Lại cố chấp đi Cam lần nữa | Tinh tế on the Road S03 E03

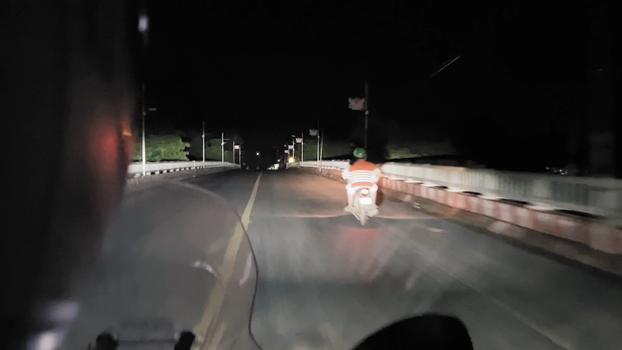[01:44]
Tụi mình về tới Châu Đốc là khoảng 7 rưỡi Lúc này hai anh em cũng hơi đói rồi cho nên
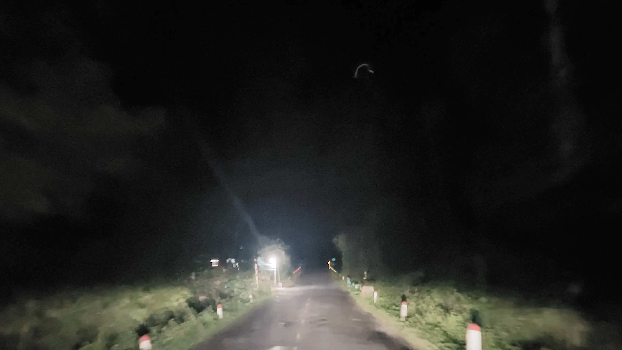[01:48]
là sẽ đi kiếm một cái gì đó ăn Anh Huy và anh bảo là ở Châu Đốc có một cái quán
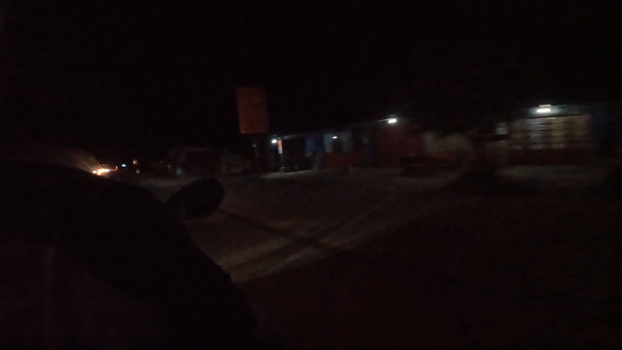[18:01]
Cho nên là tụi mình phải dừng lại lắp sim Anh em thấy không nhìn rất là giống Việt Nam ha Khu vực này là khu vực kiểu ngoại ô thành phố thôi cho nên là nhìn nó cũng vắng vẻ
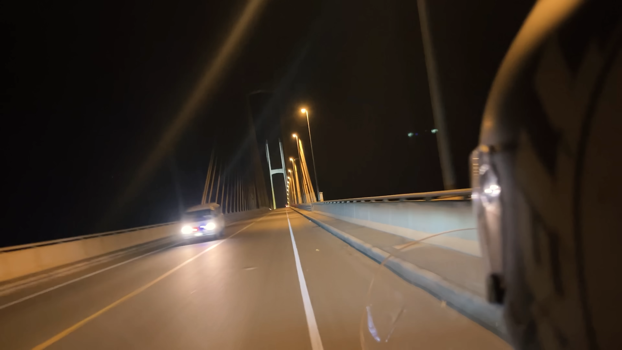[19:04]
Trên đường đi từ Mộc Bài qua Phnom Penh Thì nếu anh em thấy cái cầu văn dây rất là lớn như thế này Thì có nghĩa là báo hiệu là anh em đã gần tới Phnom Penh rồi Cái cầu này tên Campuchia của nó là
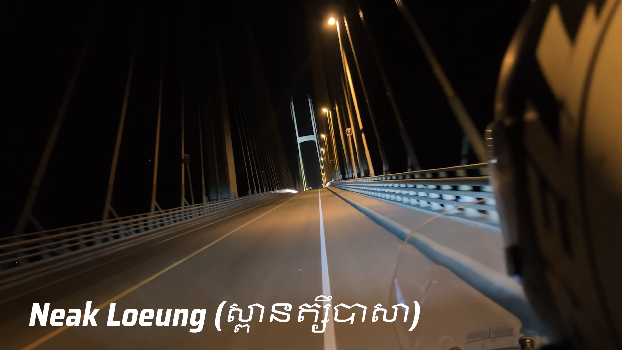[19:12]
Niac Lương gì đó Mình không biết nhưng mà Cái tên tiếng Anh của nó thì nghe rất là quen thuộc nha Cầu Tsubasa
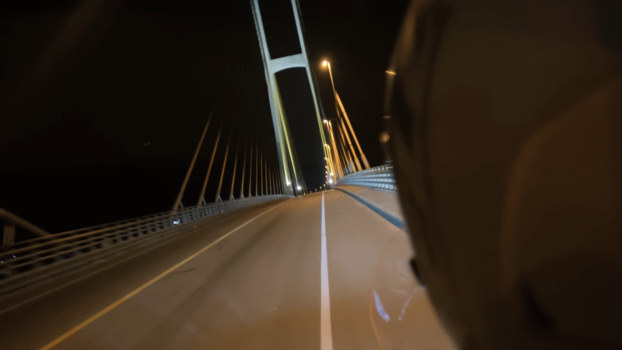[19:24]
Con đường nói từ Mộc Bài qua Phnom Penh Là một con đường quốc lộ Và nó rất là đẹp Anh em chạy rất là thoải mái Vẫn tóc tối đa mà mình thấy Họ cho chạy bằng xe máy lên tới 80kmh lần Và
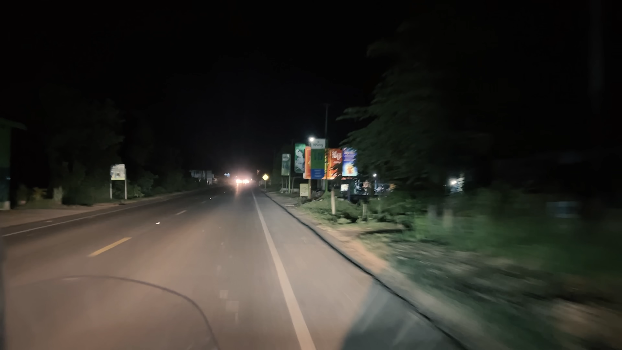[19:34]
đường thì chạy rất là ngon Một cái điểm nữa mà mình thấy ở Campuchia Rất là lạ đó là càng gần vào trung tâm Thì nó
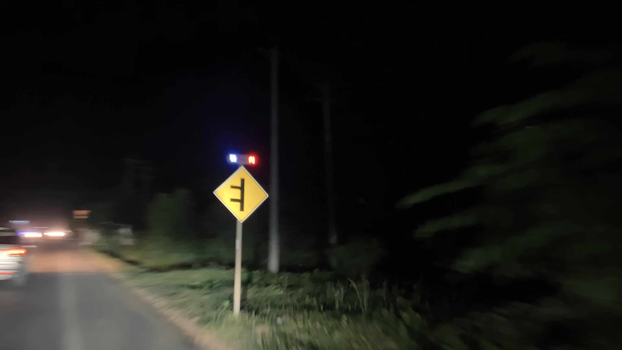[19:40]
có rất là nhiều gờ giảm tóc xuất hiện Và mình thấy là cái làn đường của xe máy Và cái làn đường của
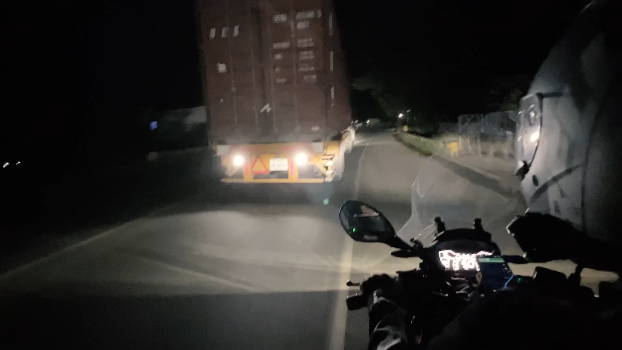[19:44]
những chiếc xe khác á Nó có một cái gờ rất là cao Giống như là để không cho xe máy chạy băng vô cái làn đường của xe ô tô vậy Và cái hiện tượng này thì mình Trước đó mình không có gặp Mình chỉ thấy là chạy vào trong gần Phnom Penh mới gặp thôi
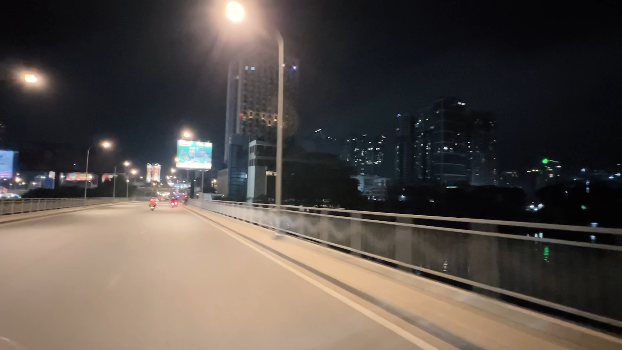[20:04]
Cuối cùng thì tụi mình cũng đã đến được Phnom Penh rồi Qua cái cầu này là anh em có thể thấy là ánh đèn rất là nhiều
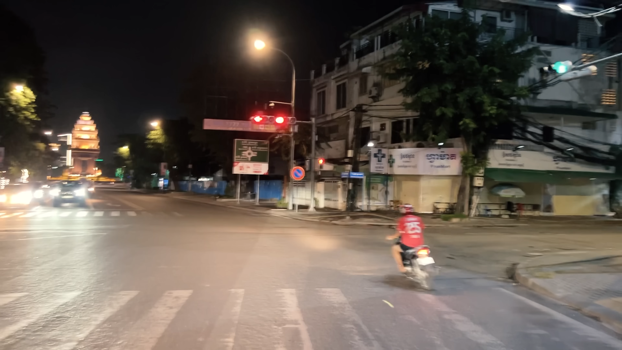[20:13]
Người dân nơi đây có vẻ ngủ cũng khá là sớm ha 10h tầm mình tới thì đường xá cũng đã khá là vắng rồi Tuy nhiên nhìn xung quanh thì thấy là Rất là nhiều tòa nhà rồi nhà cửa nhìn rất là hiện đại Kiểu thành phố lớn ở đây
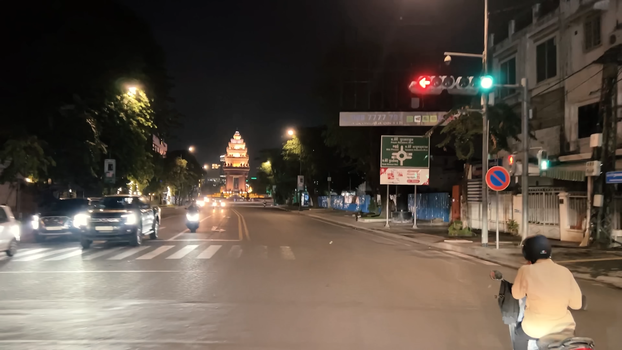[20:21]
Anh em có thể thấy trước mặt mình là cái tượng đài độc lập Một trong những cái biểu tượng rất là đặc trưng khi mà nhắc tới cái thành phố Phnom Penh này Ví dụ anh em search Phnom Penh trên